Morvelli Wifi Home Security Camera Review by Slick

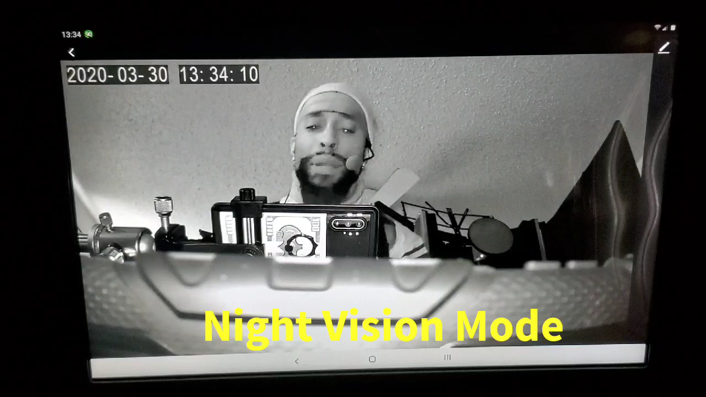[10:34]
yes now here it is ladies and gentlemen night vision mode and as y'all can see man crystal clear like I said 1080p HD you will not be disappointed I mean look how clear that is It gets everything I got you buddy
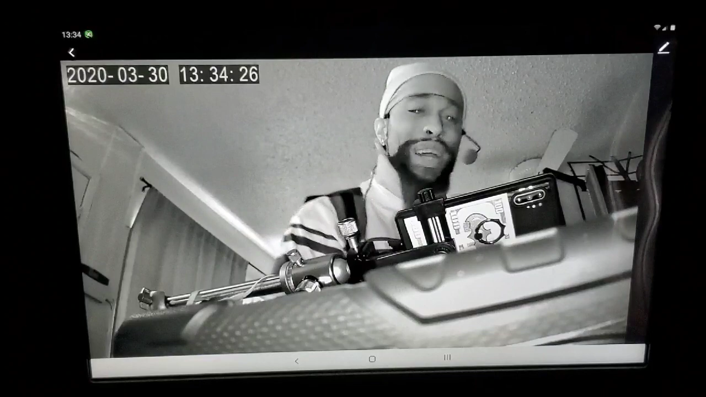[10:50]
Daytime or night Oh, yeah Oh, yeah
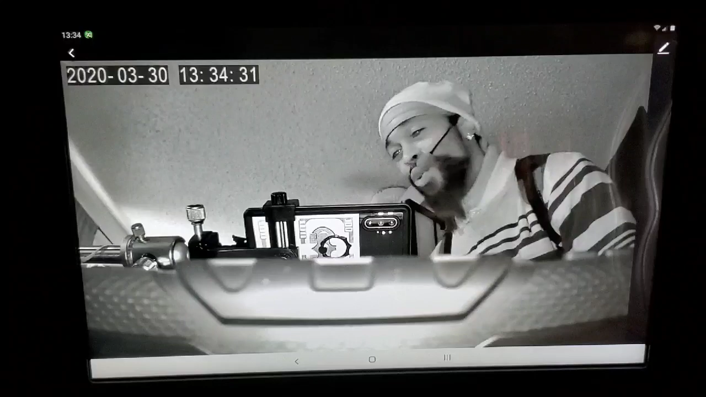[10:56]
It's definitely y'all that I mean like I say you will not be disappointed for 50 bucks This right here is pretty much a steal.
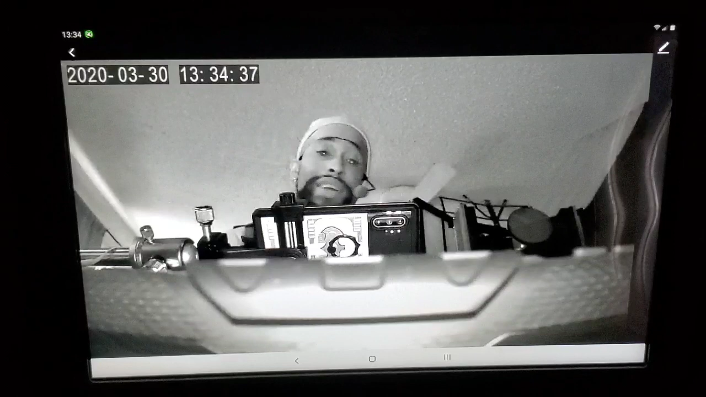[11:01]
Yeah, I mean a nice cool home security camera or a nanny cam Whatever you want to use it for it pans it follows It records beautifully.
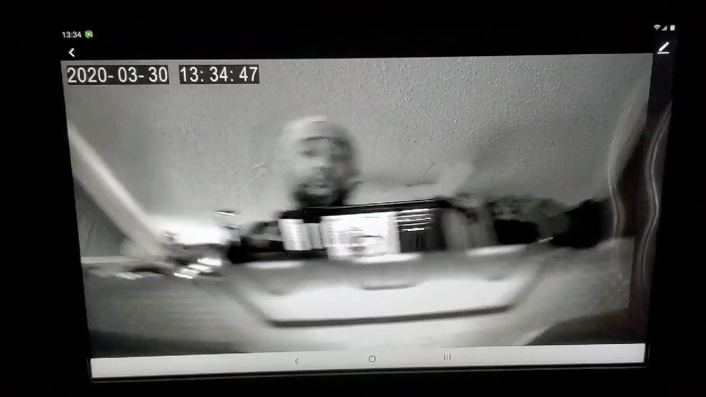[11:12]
Yeah, I mean crystal clear. I mean it don't matter what it does It follows look at this and the lagginess is is what lag?
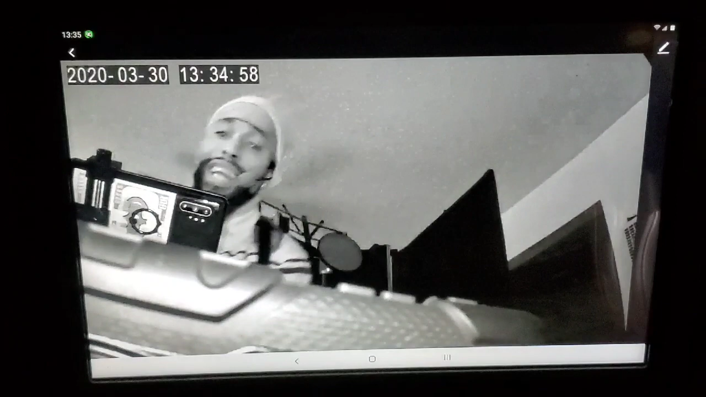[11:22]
I mean it's you might get a little second here and there, but Overall, it's on point y'all. It's definitely on point Look at that That is dope That is dope Look at that man That is nice and then when I cut on the light let me cut on the light real fast. Hold on.
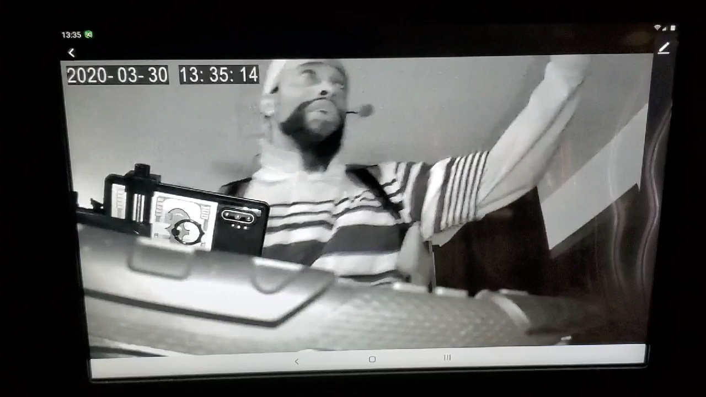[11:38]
Let me cut on the light Let me show you what i'm talking about i'm cutting on the light
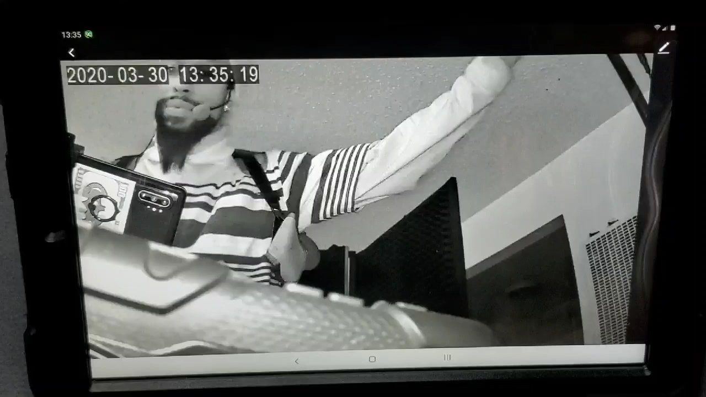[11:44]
Bam now you back in color living color